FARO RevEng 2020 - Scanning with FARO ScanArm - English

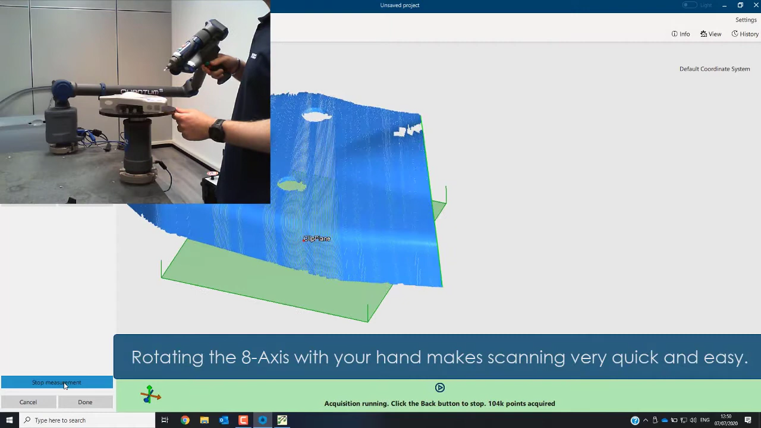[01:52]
Rotating the 8-axis with your hand makes scanning very quick and easy.
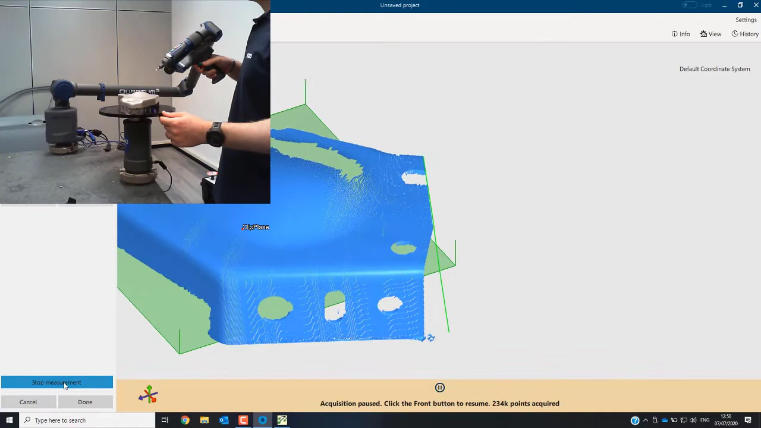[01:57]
Keep an eye on the capture screen, changing angles of the scanner to get a comprehensive scan.
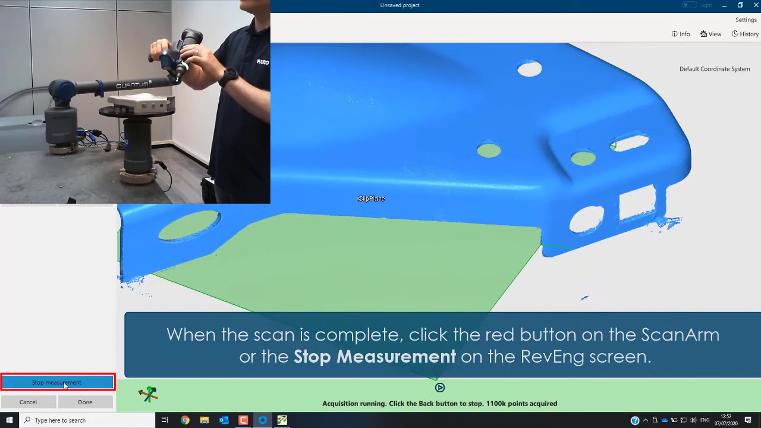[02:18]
When the scan is complete, click the red button on the ScanArm or the Stop Measurement on the Revenge screen.
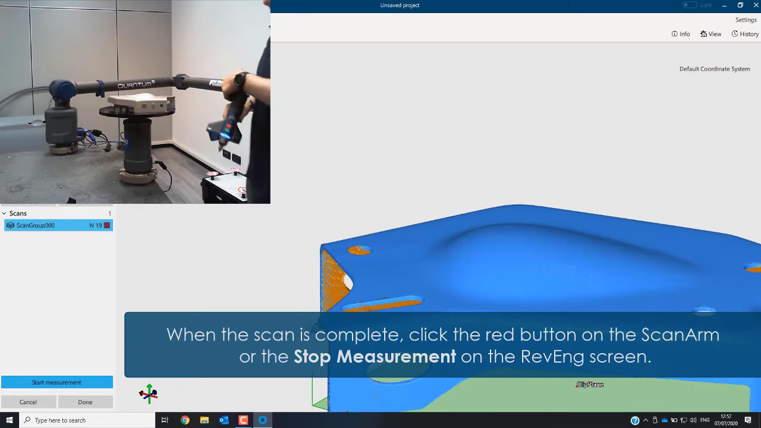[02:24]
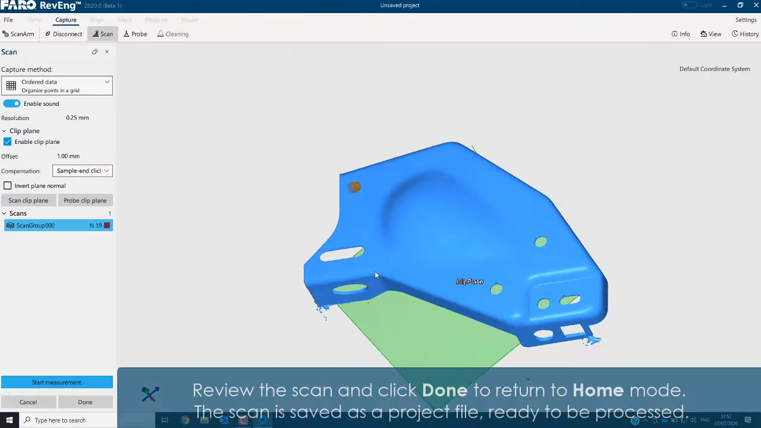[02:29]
Review the scan and click Done to return to home mode.
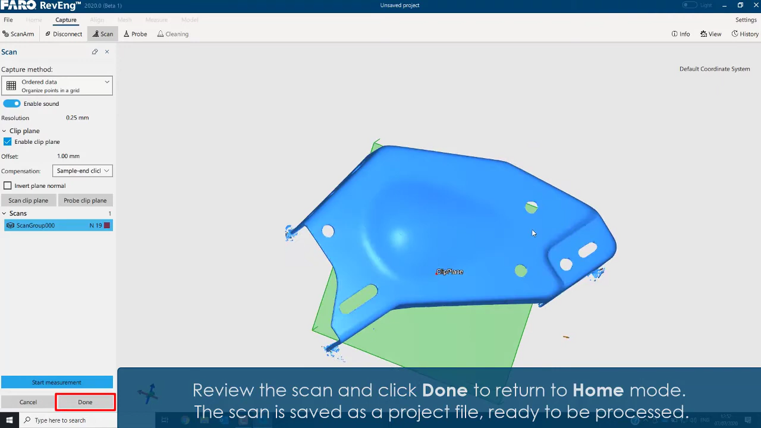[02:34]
The scan is saved as a project file ready to be processed.